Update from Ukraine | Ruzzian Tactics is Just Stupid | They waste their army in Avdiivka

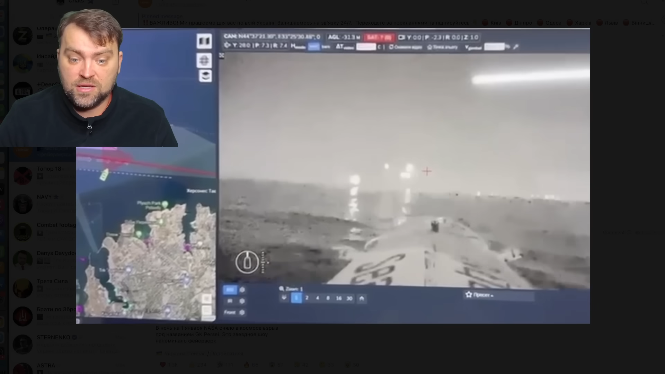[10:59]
of the drone drone boats and they are now equipped with the rocket artillery systems you may see that the boat fires some of the missiles towards the positions maybe the russian positions
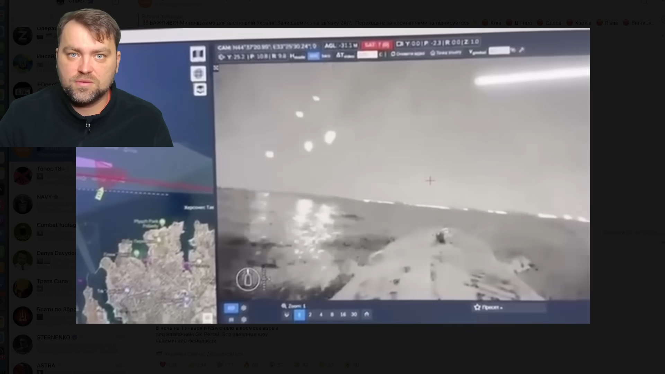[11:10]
we already spoke with you before about this possible modification i wonder if it works effectively or not because i don't think that it's very precise nevertheless it might cause some of the damages to the russian ships